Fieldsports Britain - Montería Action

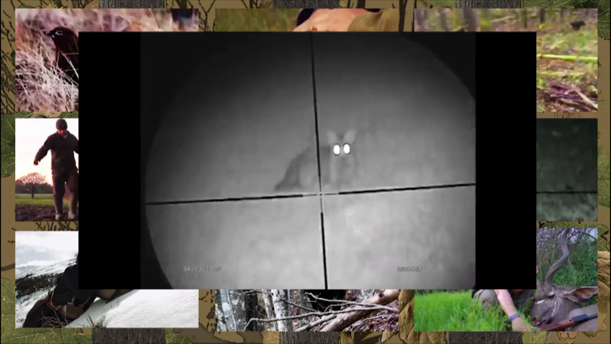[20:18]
Meanwhile Robin Foxer, admin of Facebook's Foxing That's All page has put up a selection of foxing clips with a variety of night vision setups. Fifty four foxes shot.